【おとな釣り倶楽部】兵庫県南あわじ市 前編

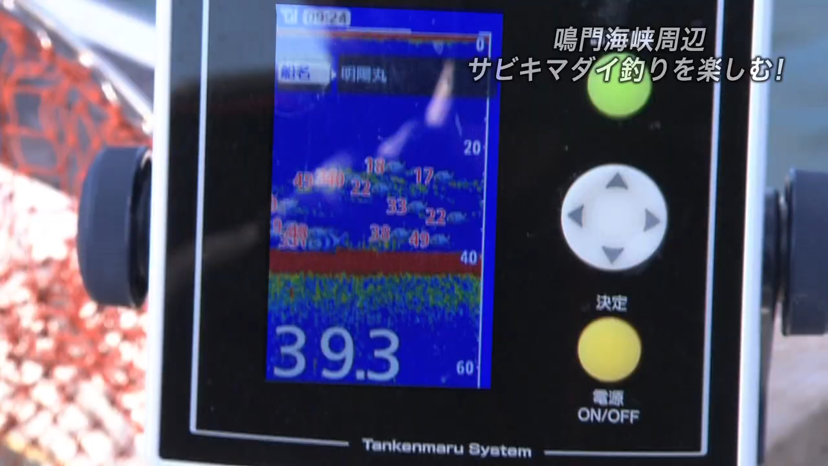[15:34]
探検丸を見るとたくさんの魚鷹が確認できます
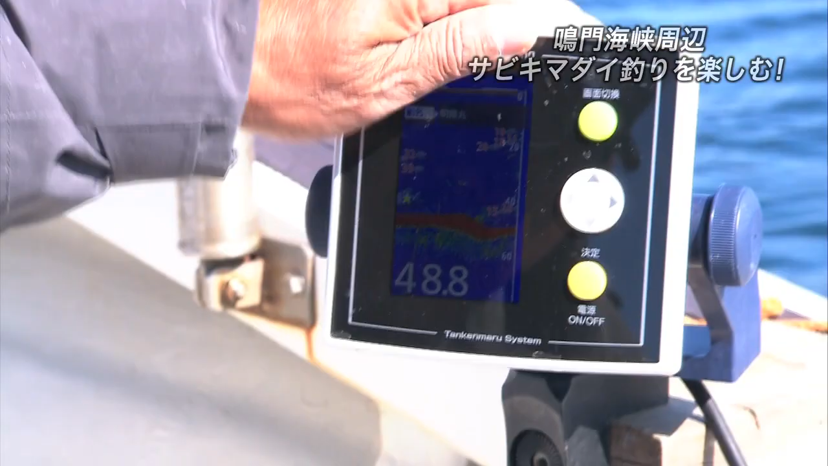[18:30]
20メートルぐらいまで浮いてます早速仕掛けを下ろして巻き上げていくと